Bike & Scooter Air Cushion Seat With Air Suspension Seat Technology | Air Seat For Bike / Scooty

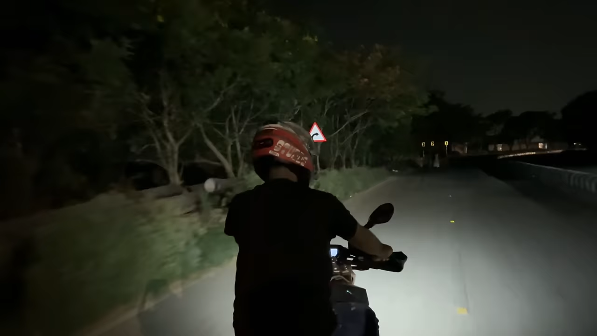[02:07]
इसके अलावा जो helmet में LED light लगता है जिससे बहुत हद तक रात में जो riding है वो बहुत हद तक safe हो जाती है इसके